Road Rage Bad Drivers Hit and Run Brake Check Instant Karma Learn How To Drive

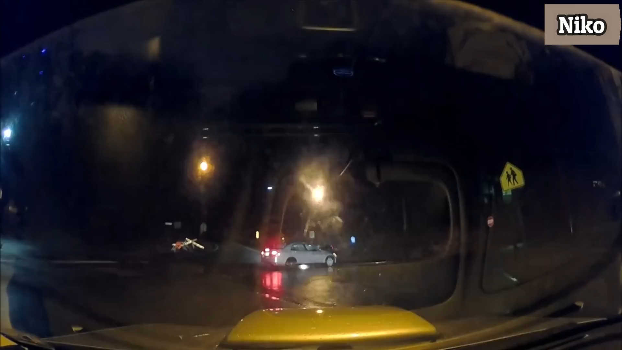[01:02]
Wait, who ran it? Oh, that guy ran it. Just right through it. Holy.
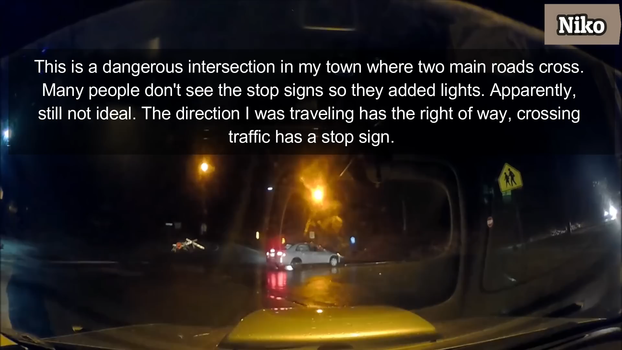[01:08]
My dash cam caught that whole thing. Oh, you have a.